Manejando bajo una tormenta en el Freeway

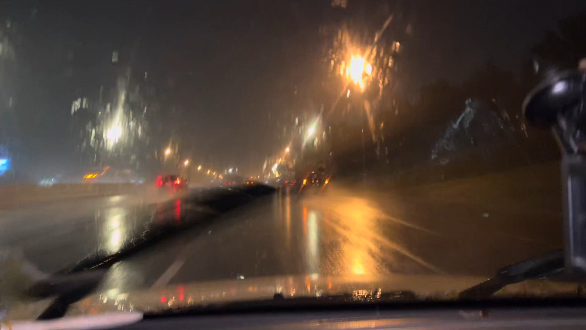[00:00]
Hola, hola, hola, hola amigos de YouTube. ¿Qué tal? ¿Cómo están? Vean, aquí vamos bajo una tempestad, una terrible tormenta que se ha venido. Pueden ver el freeway, aquí son freeways. No se ve nada, nada, lo que es absolutamente nada. Y vamos con sumamente cuidado, pues, porque no podemos correr, porque los trailers, vean, hay dos trailers.
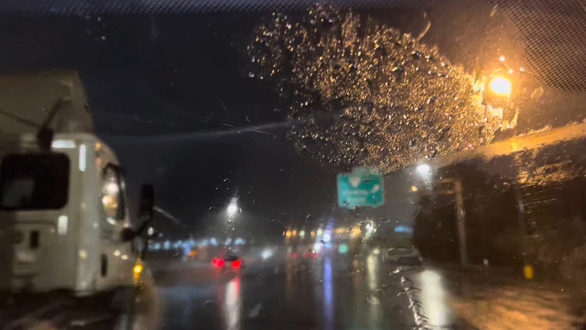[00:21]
Ese trailer le llena de agua, uno no ve, uno puede, por eso tienen que poner la luz intermitente, ir muy despacio, porque en un descuido uno no ve y puede ir estrellarse con otro carro. Lo más recomendable es pararse, hacerse a la orilla y esperar que la lluvia pase. Eso es lo que más recomiendan, porque en otro caso,